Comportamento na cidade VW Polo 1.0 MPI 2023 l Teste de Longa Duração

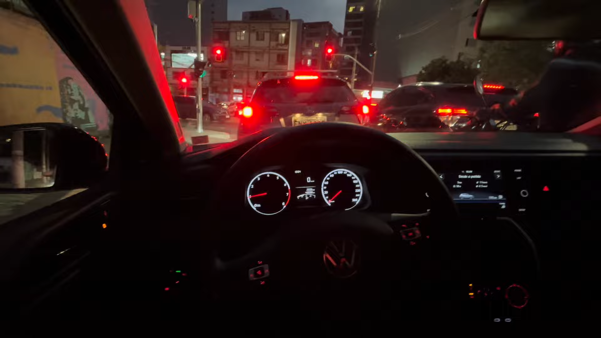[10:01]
Desde a hora que eu saio, eu estou completamente parado. Ó o motoquinha já nervoso aí. Porque os carros estão atrapalhando ele passar. Né? Ó lá. Já fui encostando a mochila nos dois carros. Porque ele precisa tá lá. Ele precisa tá na frente de todo mundo. E ele tá brigando com a pessoa, ó. Tá brigando. Porque ele precisa tá na frente. Então, o sinal tá vermelho. Mas ele precisa tá na frente de todo mundo. E as pessoas já estão em cima da faixa. Porque não conseguiram atravessar, entendeu? Os outros motoristas. É impressionante. Eu não sei o que aconteceu esses dias. Tá tudo parado. Era pra chegar 18h10 no compromisso, ó.